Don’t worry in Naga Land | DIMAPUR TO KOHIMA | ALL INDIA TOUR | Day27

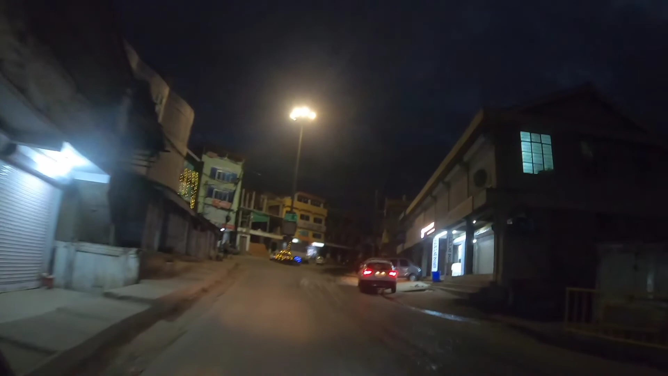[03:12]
आज सुबह से खाने के लिए टाइम ही नहीं मिला सिर्फ ड्राइविंग करते रहे गया अब
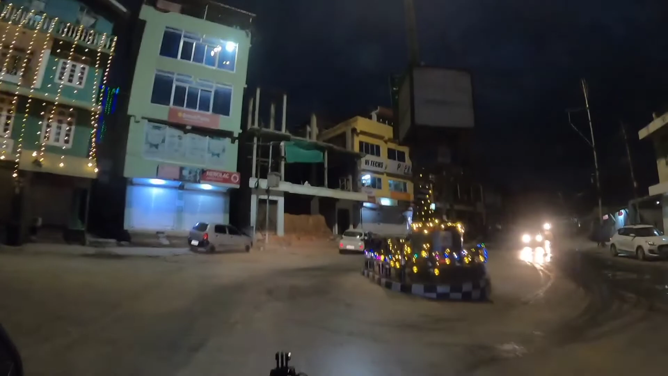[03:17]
जा रहा हूं मैं कैप सी की ओर यहां पर कैप सी है पास में